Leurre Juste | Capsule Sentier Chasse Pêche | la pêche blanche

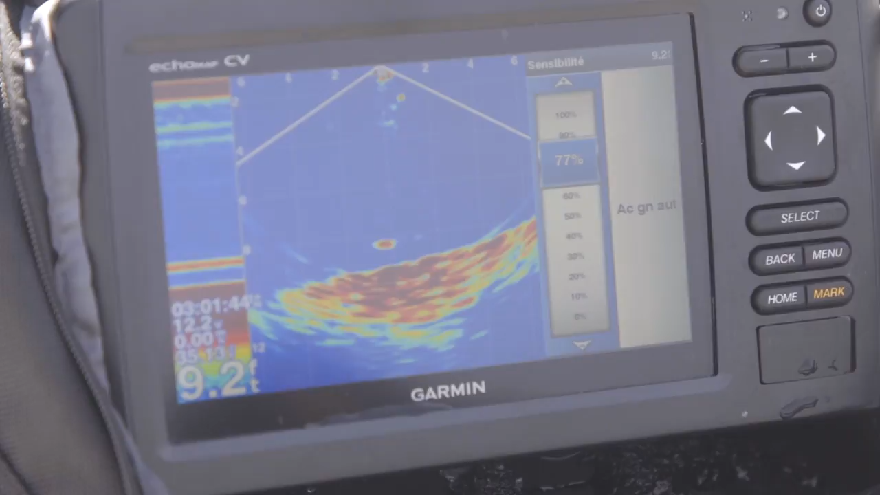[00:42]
Mais ça nous permet de ne pas pêcher dans le vide, premièrement. On peut voir les poissons à l'écran, on peut voir l'action.